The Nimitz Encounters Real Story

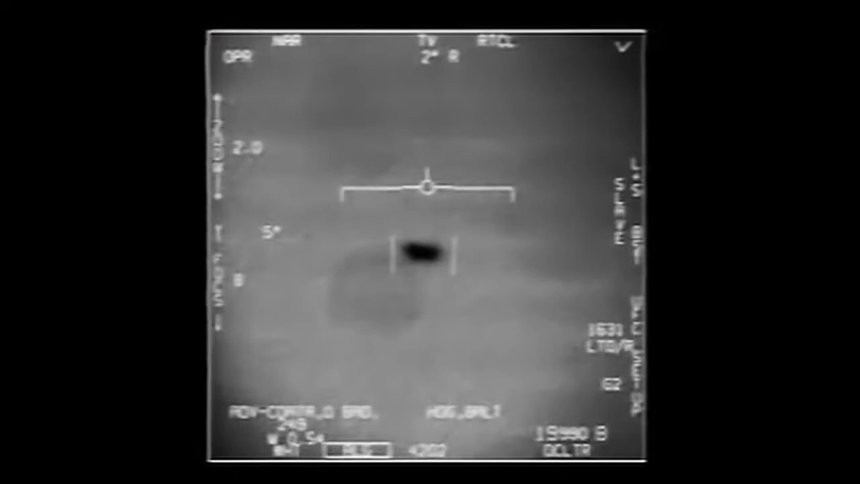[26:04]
The video you are now watching is the actual gun camera FLIR footage of the Tic Tac taken by a later flight. This is the first video ever released by the US government showing military planes engaging UFOs.
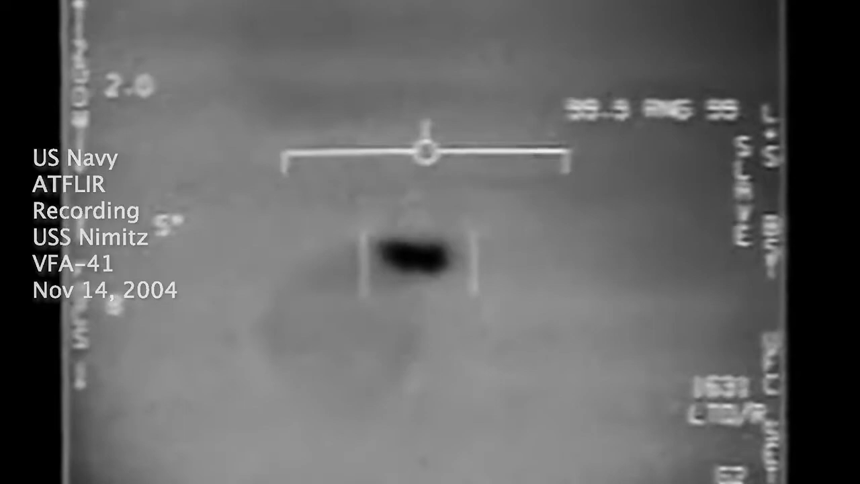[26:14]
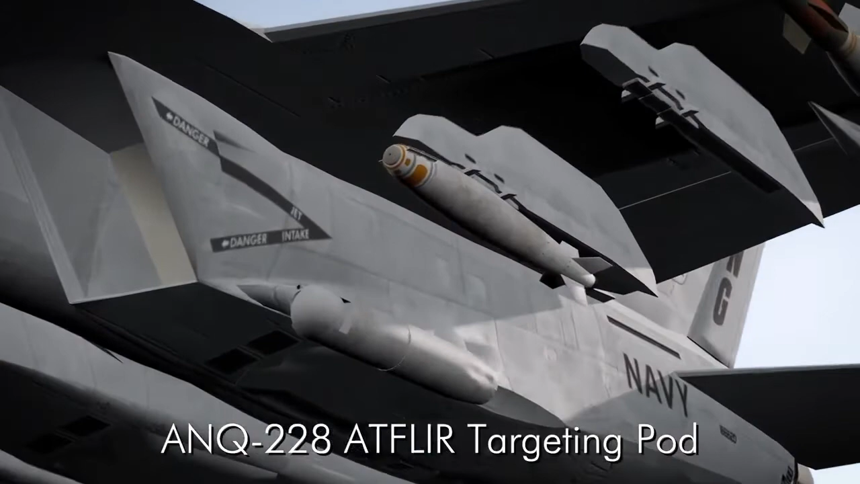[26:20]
The advanced targeting pod, known as AtFLIR, works in both TV mode and infrared mode. The film reveals no control surfaces, no exhaust plume,
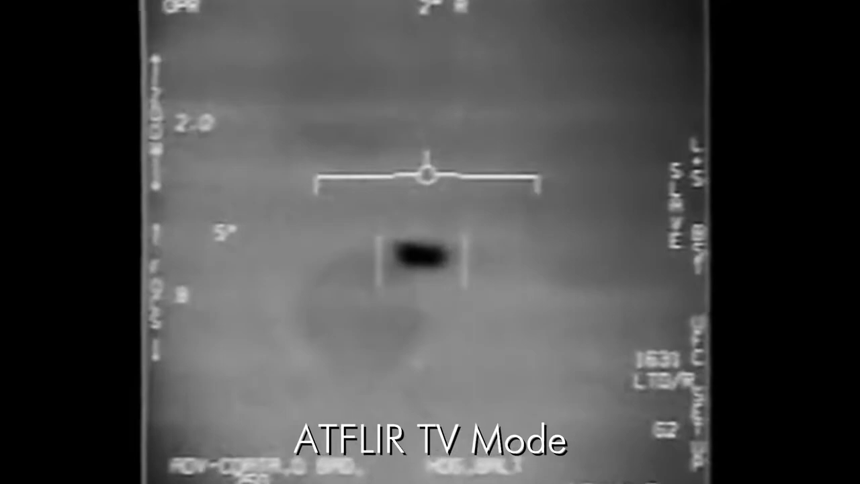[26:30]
a uniform heat signature, and no visible means of propulsion.
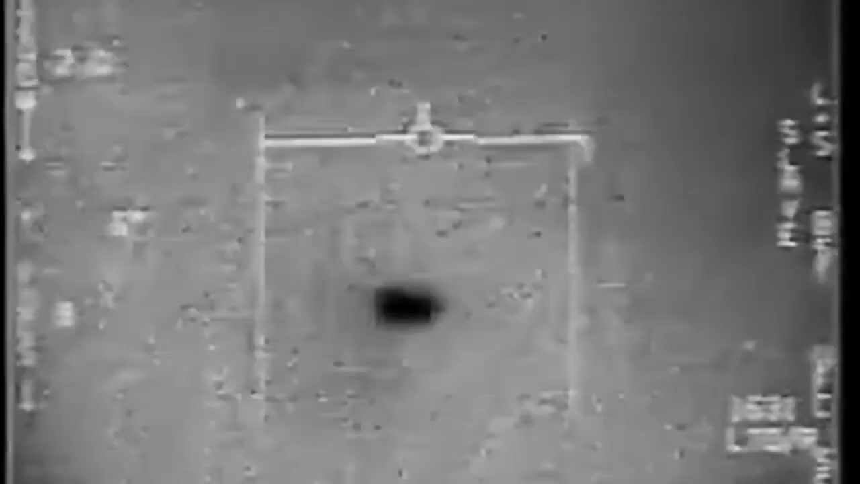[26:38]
film on their consoles and on the secret LAN aboard the Princeton.